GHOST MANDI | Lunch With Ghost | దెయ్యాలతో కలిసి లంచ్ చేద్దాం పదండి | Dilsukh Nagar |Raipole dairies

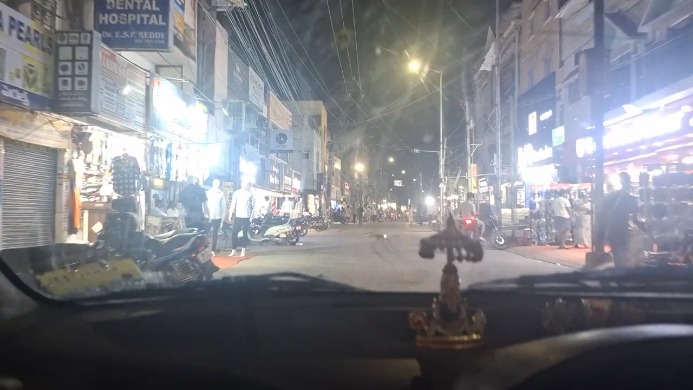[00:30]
మన దిల్ష్ నగర్ సాయిబాబా టెంపుల్ కి వెళ్ళి స్ట్రైట్ గా పోతుంటే వస్తారు